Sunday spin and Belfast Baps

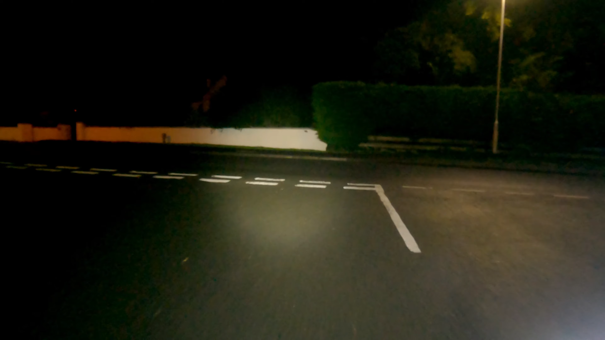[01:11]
Just heading away from the house. As I mentioned, it's pretty dark outside.
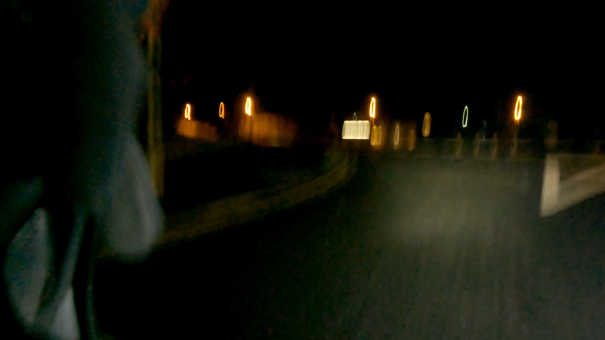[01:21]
Something that has really been confirmed to me on this trip was that the GoPro cannot handle low light.
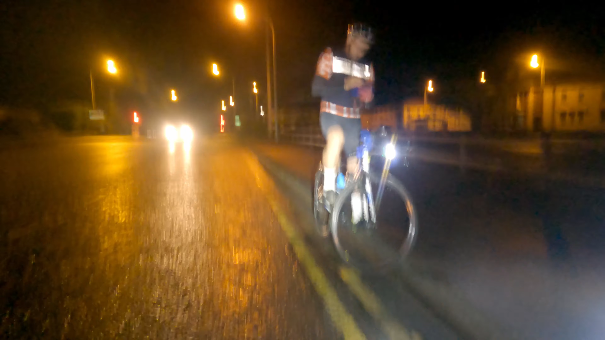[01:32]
Just the detail goes, the image stabilization is pretty rubbish too. It just makes for not good filming.
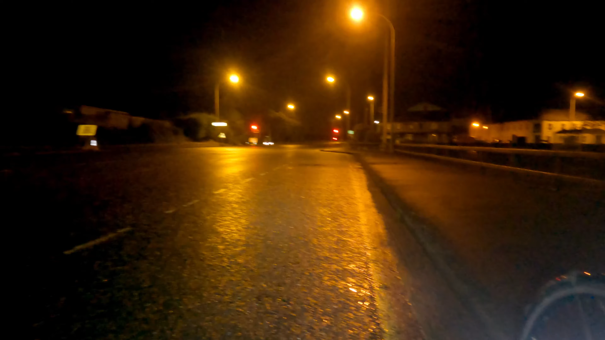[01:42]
If the camera's stationary, it's not too bad, but once you start moving about, the camera just can't cope with it at all. Whereas when you've got good light, the GoPro is really good. Another thing I've noticed about the bike, anybody familiar with GoPro will know that there's automated horizon leveling, try and fix the horizon when you're running. I've noticed on the bicycle, it doesn't work very well at all. When you're riding along on the flat, the horizon actually starts to move, and it's up to as much as maybe 20 degrees off.
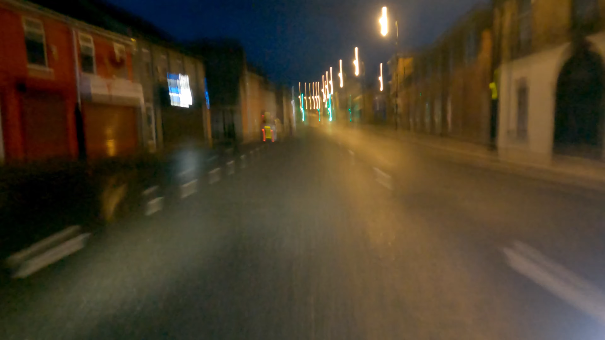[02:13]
So a lot of this footage I had to correct it afterwards. So now I've changed the settings that I'm using on the bike to take that function off, because it just doesn't work.
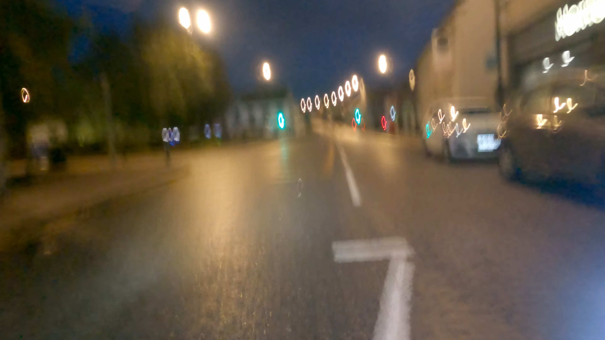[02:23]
You do find that when you stop at lights, it fixes the horizon again. You can see here the horizon's off, so that's obviously a bit that I haven't fixed very well. It's not really a great function. Again, you can see here the low light, it's just really poor,